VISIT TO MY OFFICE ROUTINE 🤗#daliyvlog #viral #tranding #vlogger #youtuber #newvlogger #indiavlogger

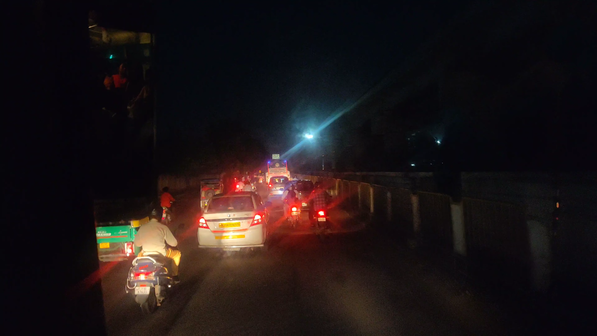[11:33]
ट्रैफिक काफ़ी हो रखा है शाम के टाइम पे, तो अपने अपने घर जा रहे हैं। टेम्पो वाला क्या